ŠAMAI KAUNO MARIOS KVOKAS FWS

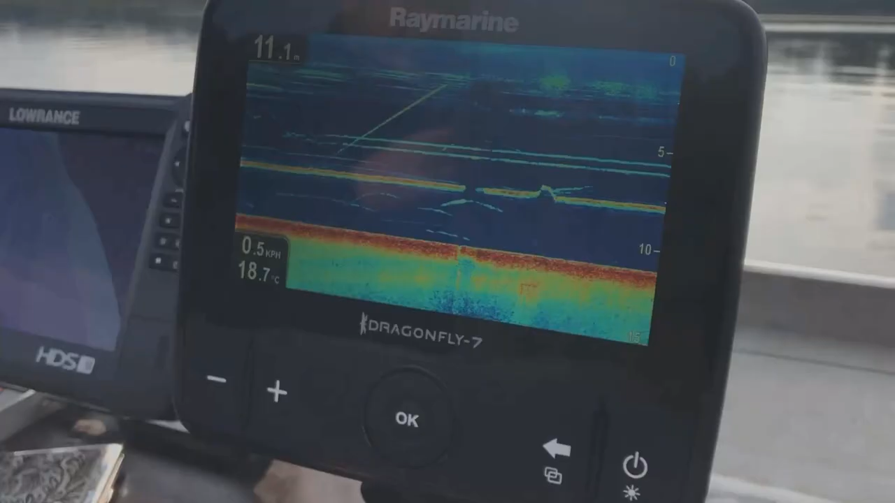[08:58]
On screen: water 18.7°C, speed 0.5 km/h
Na va, susidėjom sliekus. Nuleido masalus ir mes juos matome holote. Čia yra vat mano
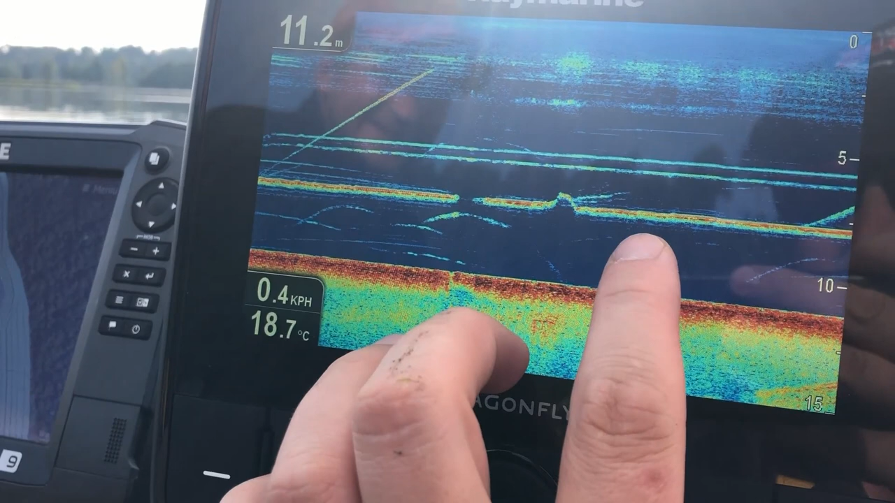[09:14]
On screen: depth 11.2 m, water 18.7°C, speed 0.4 km/h
masalas, o draugo šalia, o čia viršui.
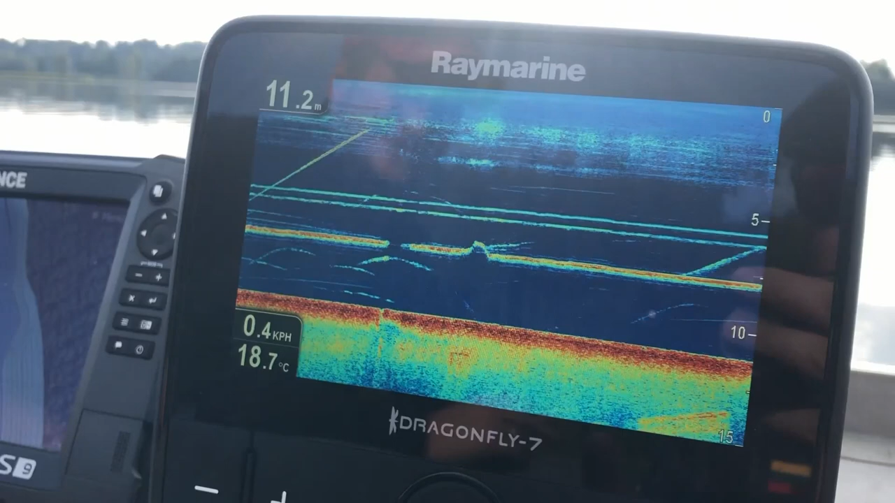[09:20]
On screen: depth 11.2 m, water 18.7°C, speed 0.4 km/h
Bandom skirtingais aukščiais ir skirtingom sistemom gaudyti.
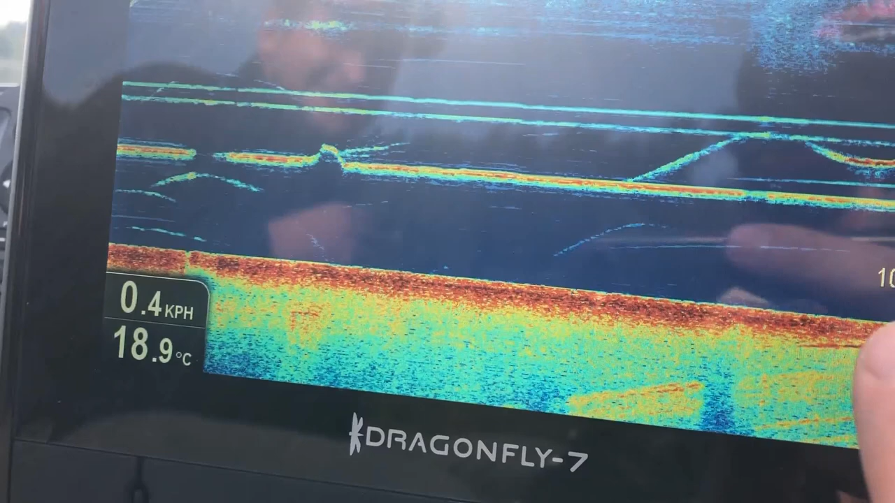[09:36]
On screen: water 18.9°C, speed 0.4 km/h
Hop, ir čia ant šitos meškerės. Tai jau įdomu.
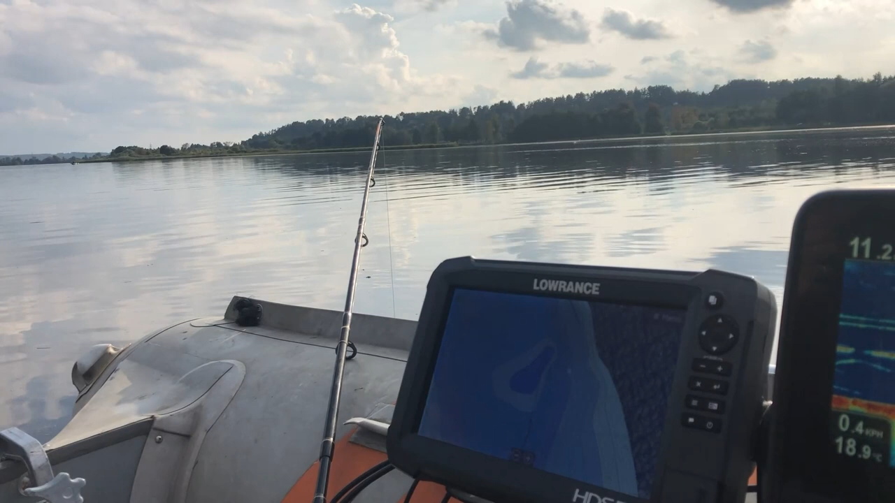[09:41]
Atsižiūrėk domisi, ne? Ir va gali būti tuoj kibimas.
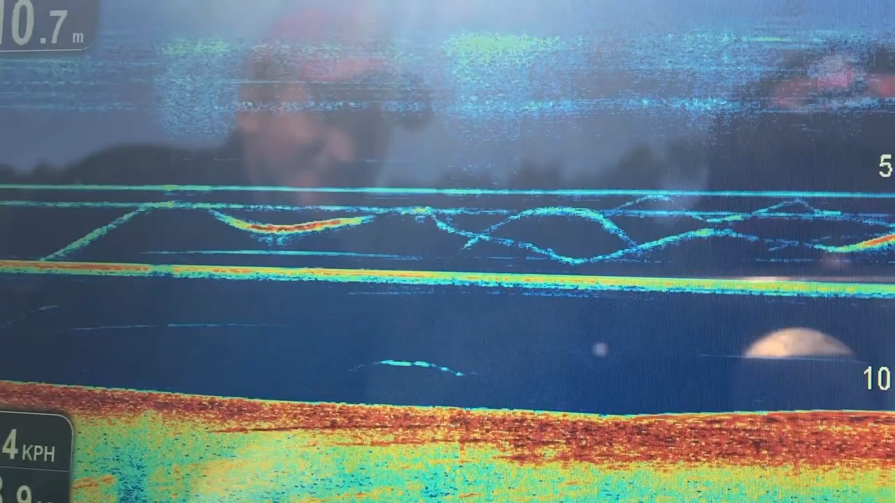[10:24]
Va, vėl prie maslo bando prisiplaukti. Oi, čia įdomu, čia medžioklė.
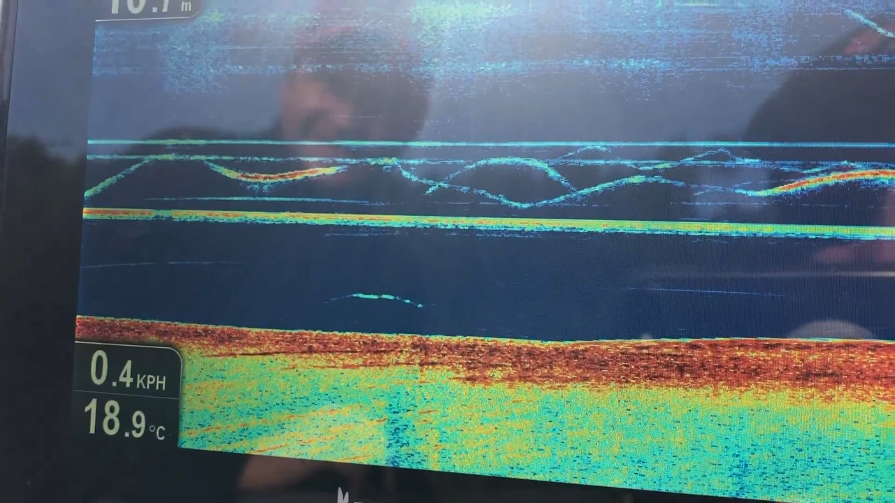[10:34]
On screen: water 18.9°C, speed 0.4 km/h
Čia kokie 3-4 kilogramai, ne? Kažkur 3-4 kilogramai šamukas.
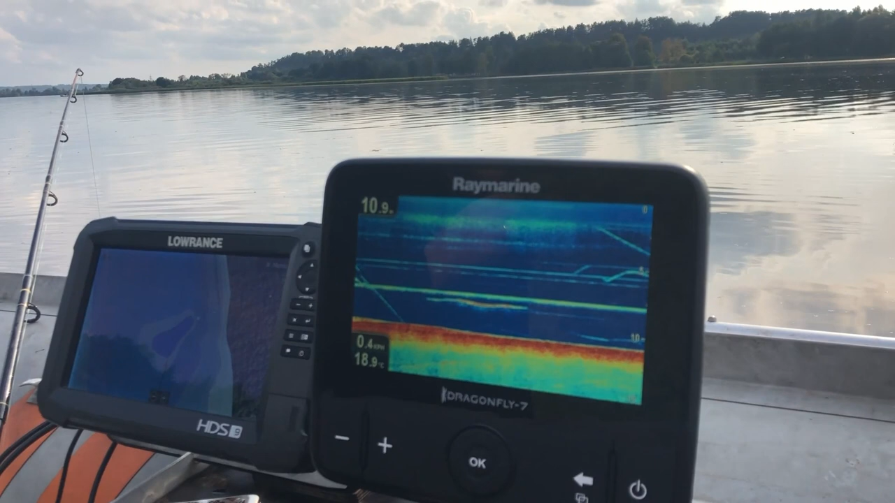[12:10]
On screen: water 18.9°C
Tai va tokios keturios pagrindinės priežastys, kodėl gali šamas nekipti. Va, kaip dabar matome echolote, jisai domisi kvokas garsais.
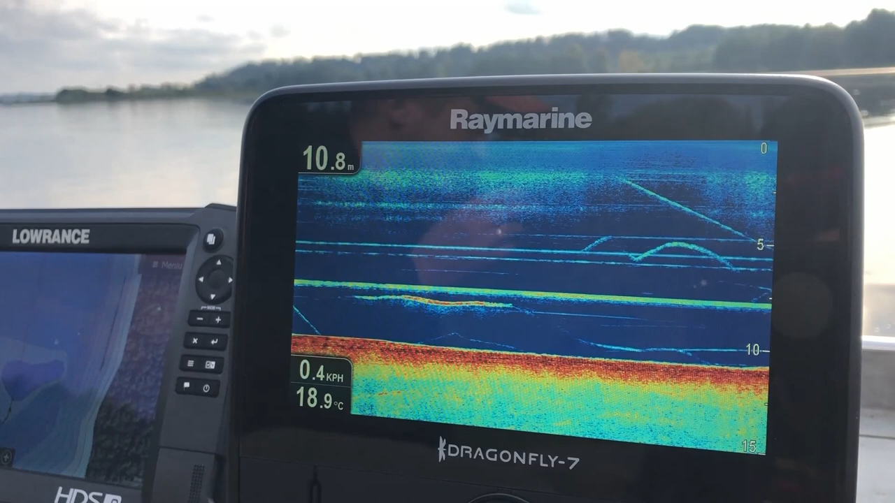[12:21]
On screen: depth 10.8 m, water 18.9°C, speed 0.4 km/h
Prieina prie masalų, bet neima. Nu ir va čia prasidės matematika, vyrai.
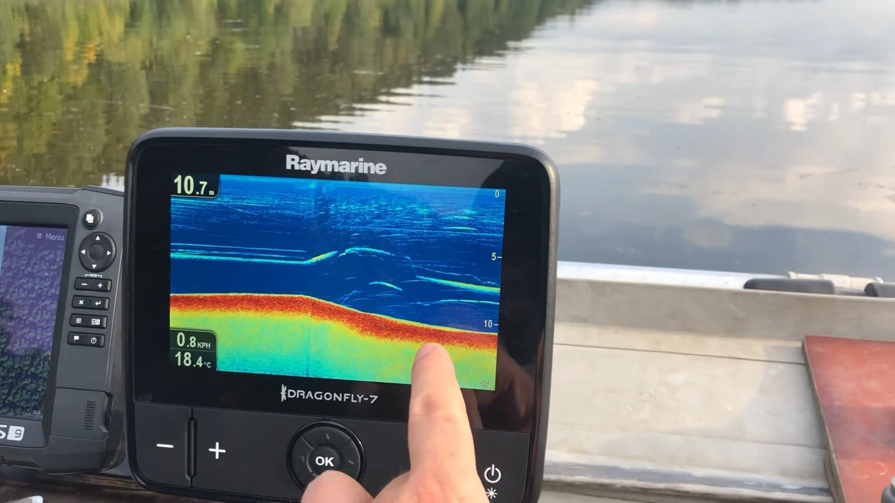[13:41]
On screen: depth 10.7 m, water 18.4°C, speed 0.8 km/h
Gali būti, kad šamukas, bizdukas, nedidelis, seka toliau. Esmė, kad turėjom pirmą kibimą ir matėt, viskas buvo nufilmuota.
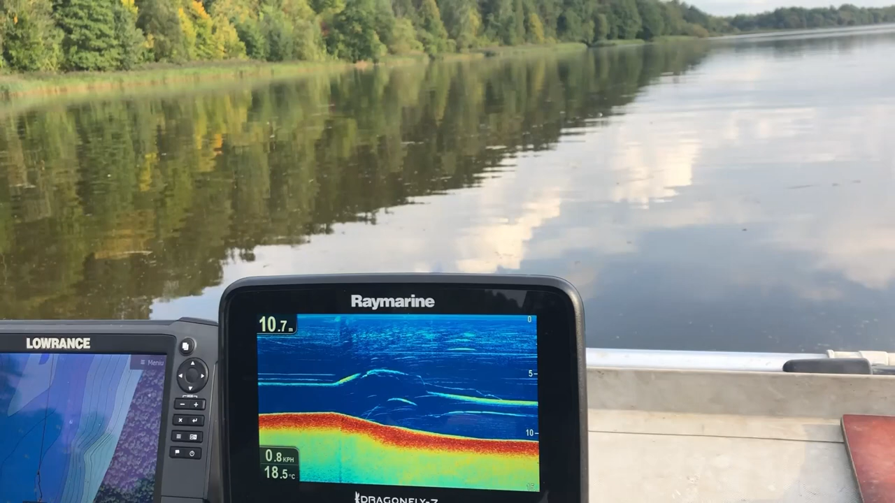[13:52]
On screen: water 18.5°C
Truk. Bet kažkodėl nepaėmė. Gal sliekai neskanus, nežinau.
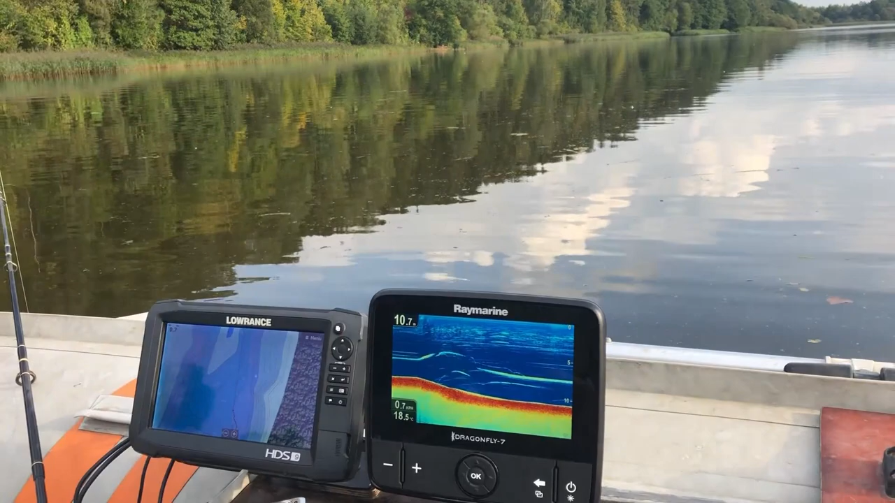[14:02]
Bandysim skanesnių kokių uždėti.
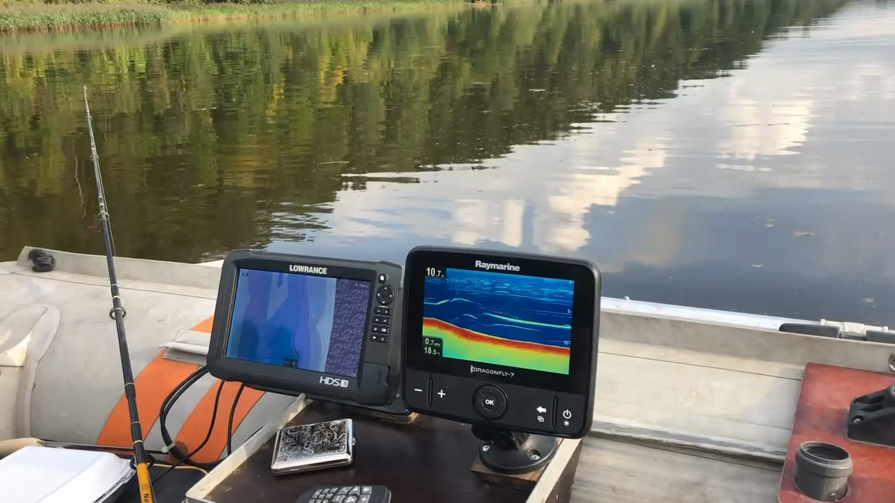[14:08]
Bet esmė, žiauriai įdomus dalykas ir tas širdis pradeda plakti taip daug lėčiau,
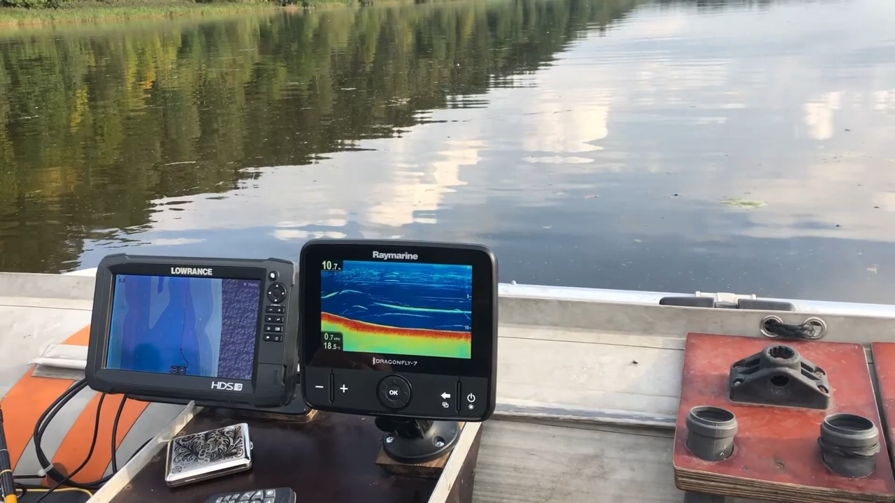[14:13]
kai supranti, kaip prikyla šamas, žiūri ir pradeda dar kit. Čia iš vis kosmosas. Ir va, kolega su kvaklė valdo tą šamą, jisai pradeda leistis. 2-3 kvokinimai, jisai vėl kyla.
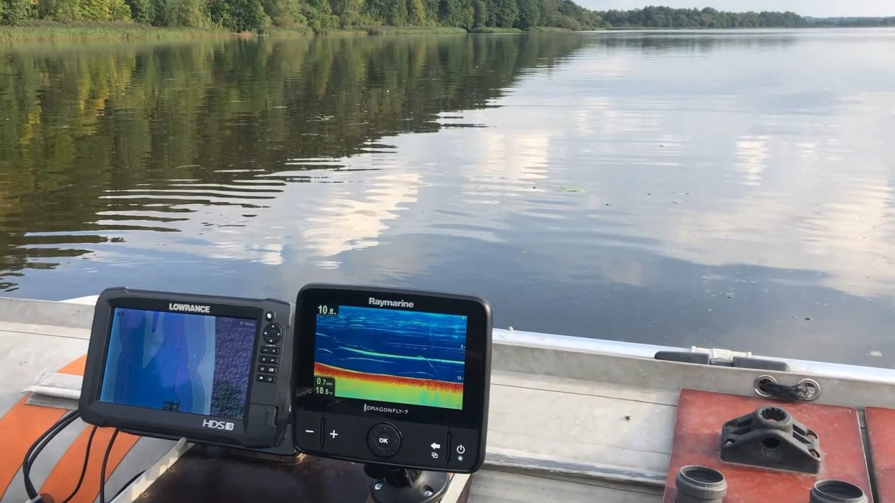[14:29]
Pradeda leistis, 2-3 kvokinimai, jisai vėl kyla. Žiauriai įdomu.